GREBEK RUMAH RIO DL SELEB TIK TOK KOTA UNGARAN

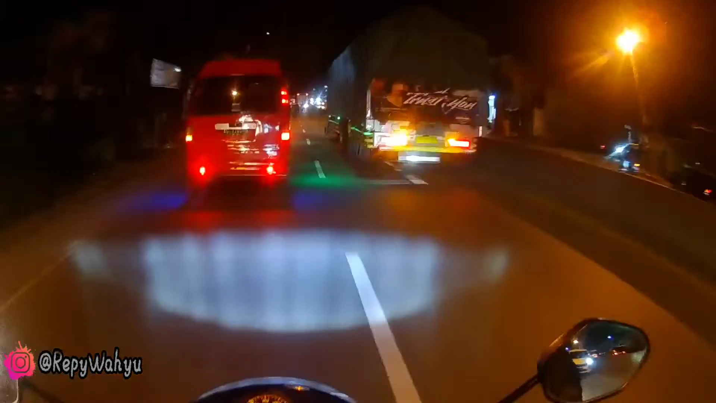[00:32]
Karena itu saya mau FR ke Umaran gitu. Mau main ke rumah teman boleh ya. Aduh, jelek macet tuh.
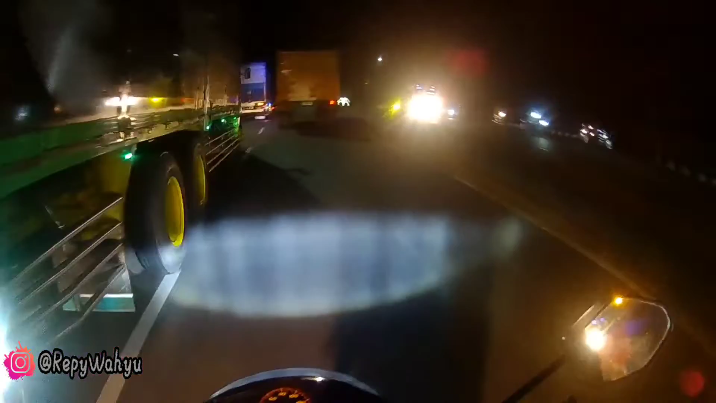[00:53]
Ya, seperti ini kurang lebih lah. Kondisi jalan Semarang ya jalan ke Ungaran lah.
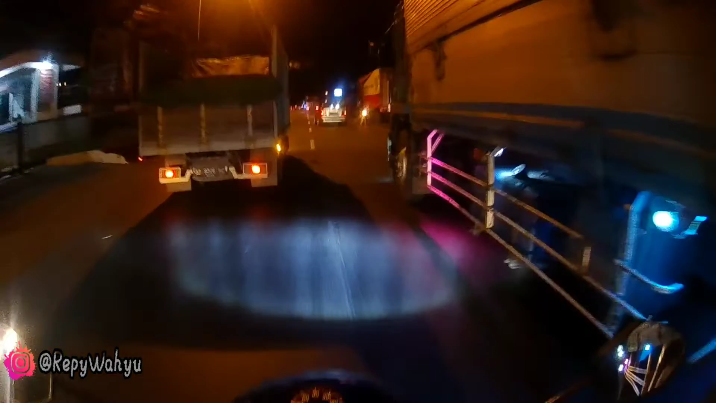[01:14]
Selalu dipenuhi dengan terampang-terampang lebih besar. Ini tujuan saya mau ke rumahnya teman ini, ke rumahnya salah satu selam selam tetap ya dari Ungaran. Jadi akan saya buruk ke rumahnya ini.
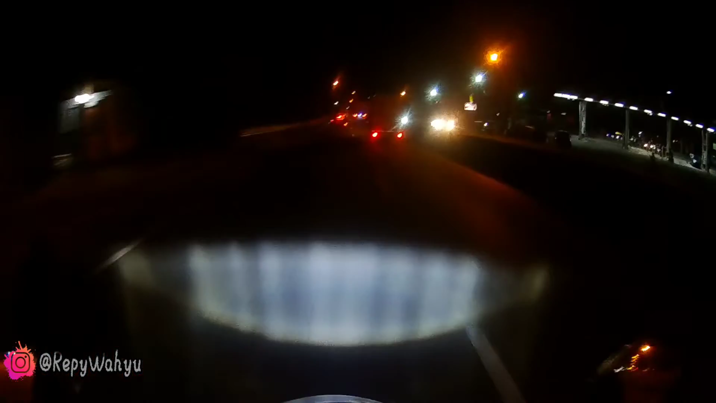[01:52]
saya berangkat jauh, berangkat jauh rumah ya. Ini setengah sekian nih saya katakan. Wah, biasa ya. Ketemu dengan truk-truk besar. Oh, gas kan ini ya.